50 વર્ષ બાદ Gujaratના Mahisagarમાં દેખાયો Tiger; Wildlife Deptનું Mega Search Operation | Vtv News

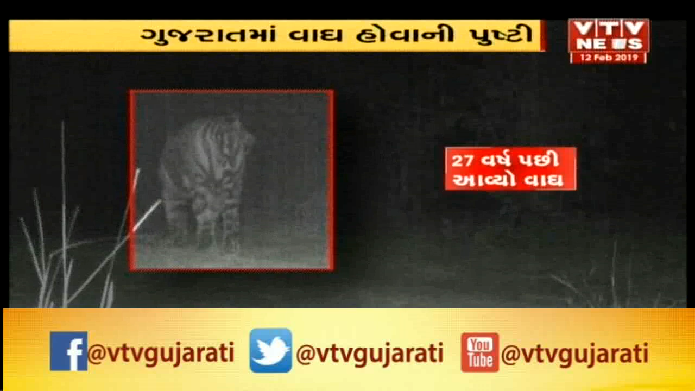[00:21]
મહત્વનું છે કે મહીસાગરના પંચમહાલ જિલ્લાની હદ પર આવેલા પાનમ ડેમ પાસેના ગઢગામ જંગલ વિસ્તારના રસ્તા ઉપર એક શિક્ષકે આ વાઘનો ફોટો પાડ્યો હતો.